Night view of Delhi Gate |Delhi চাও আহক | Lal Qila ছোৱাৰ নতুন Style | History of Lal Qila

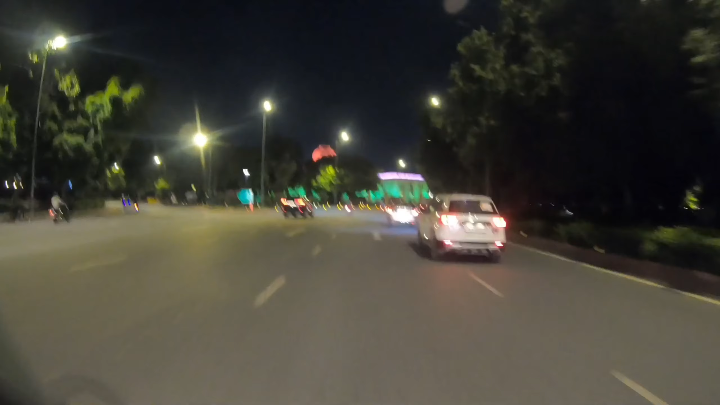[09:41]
আছে ৰঙা ৰঙা এইখন হ'ল দিল্লীৰ হাইকোৰ্ট আৰু আমি আগৰ পিনে এতিয়া বৰ্তমান গৈ আছো দিল্লী গেট চাবৰ কাৰণে তো এবাৰ হাইকোৰ্টখন চাই লওঁ
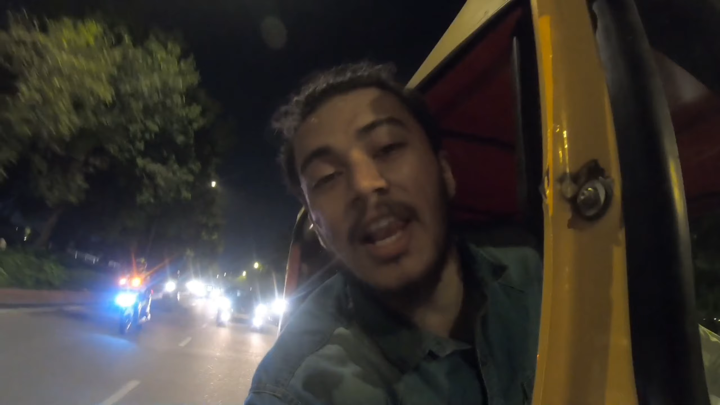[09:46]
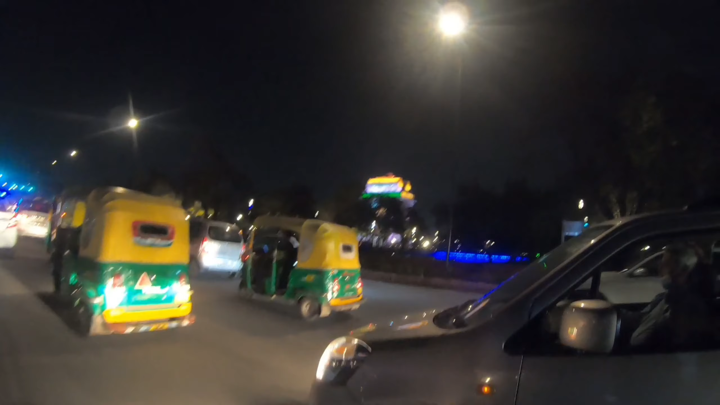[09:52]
বৰ্তমান সময়ত মানে দিল্লী গেটৰ একদম ওচৰলৈকে কোনো মানুহক যাবৰ কাৰণে অনুমতিটো দিয়া নাছিল মানে
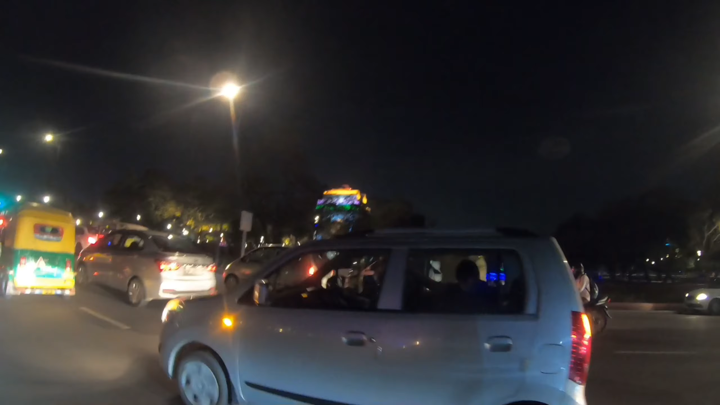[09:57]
এইখনে হ'ল দিল্লী গেট এবাৰ চাই লওক কিমান ধুনীয়া দিল্লী গেটখন